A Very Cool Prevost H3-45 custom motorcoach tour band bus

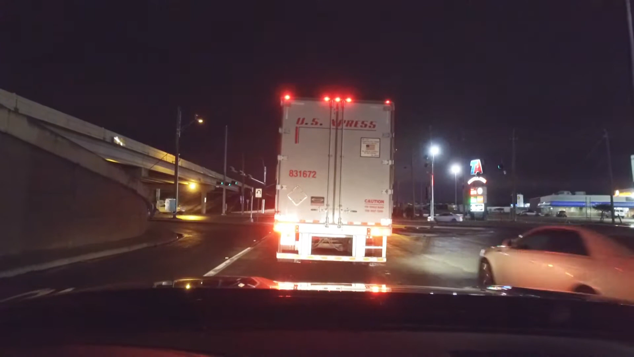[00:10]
Oh my goodness, there it is. I'm gonna go this way. Yes, it is.
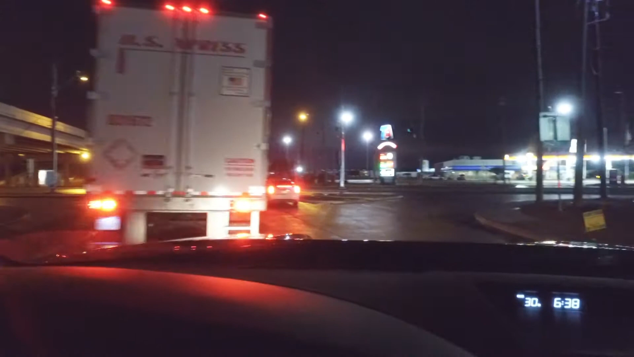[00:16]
Oh my goodness.
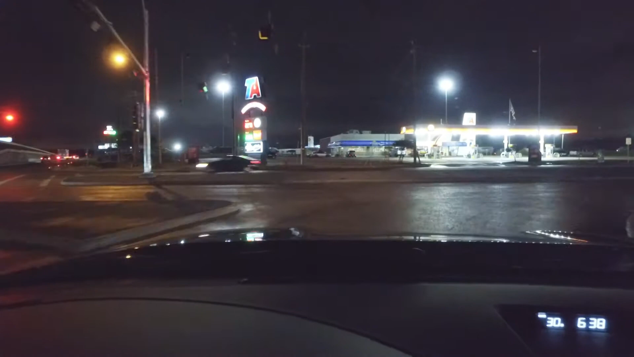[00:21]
Guys, we spotted one. Get the windows down, get the windows down. Follow them, right there. Right there.
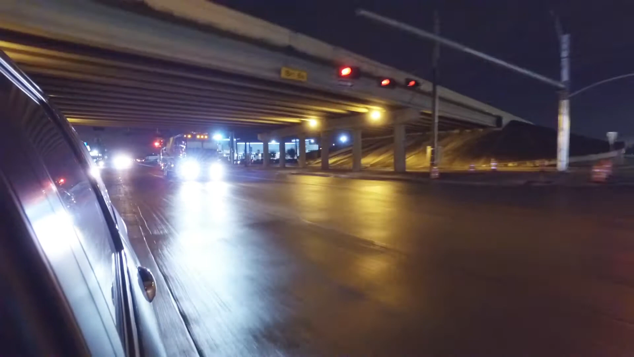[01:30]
Alright, so now I'm going to make a U-turn here at the truck stop.
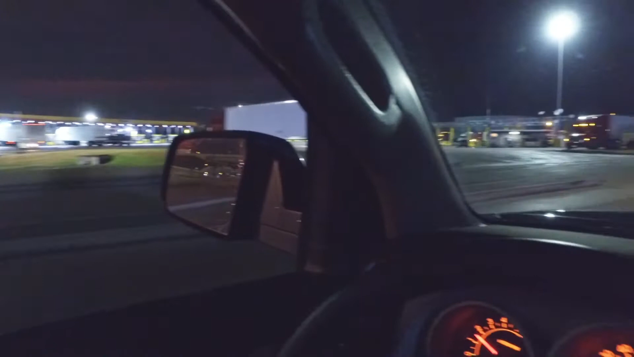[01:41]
Because we came to see a bus and